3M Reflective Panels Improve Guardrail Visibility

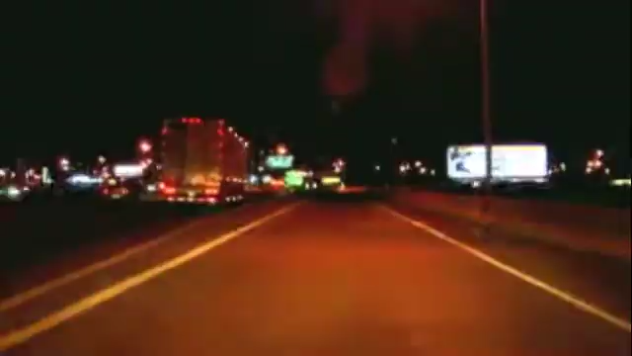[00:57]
The 3M Scotchlite Linear Delineation System is a flexible, low-maintenance,
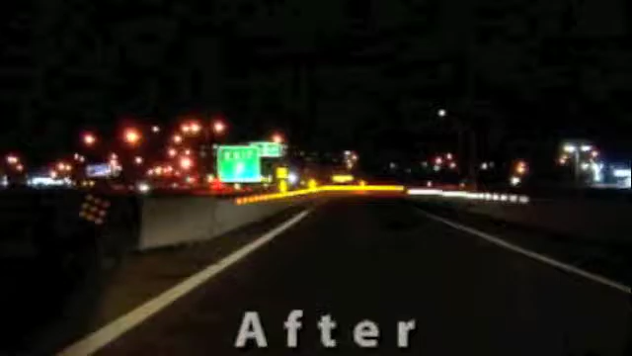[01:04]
highly visible solution, even when approached at extreme angles. 3M Scotchlite Linear Delineation A line to improve safety.